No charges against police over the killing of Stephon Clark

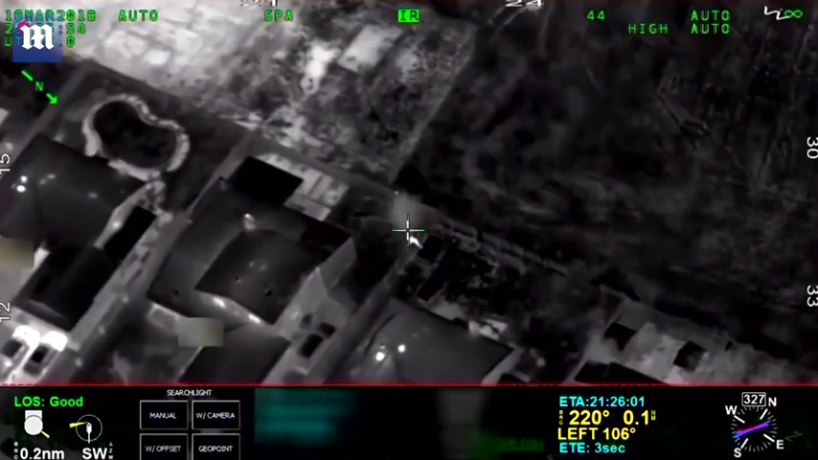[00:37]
which was later confirmed to be Clark, breaking car windows.
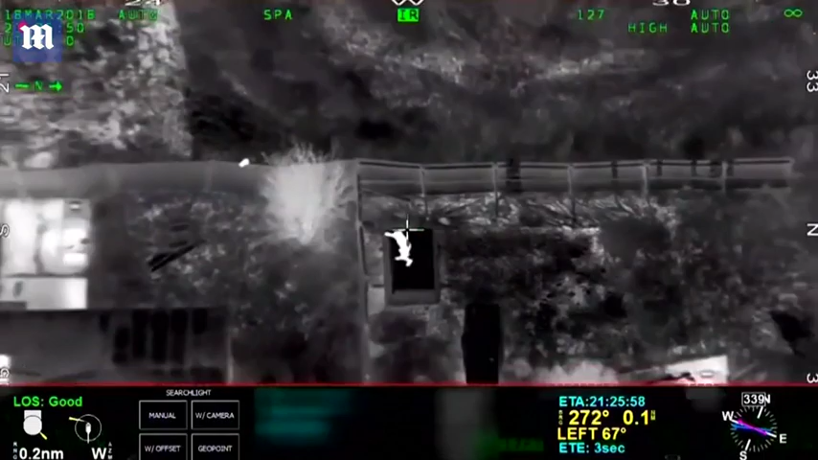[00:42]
Before he was killed, officers discovered Clark near his grandparents' home where he fled into the backyard.